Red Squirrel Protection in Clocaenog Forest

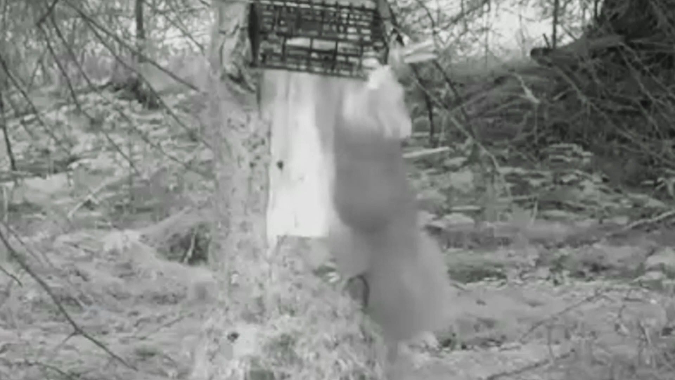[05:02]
the main way to tell is the tail. The grey has white hair, white on the tip of its tail, so it gives it a halo,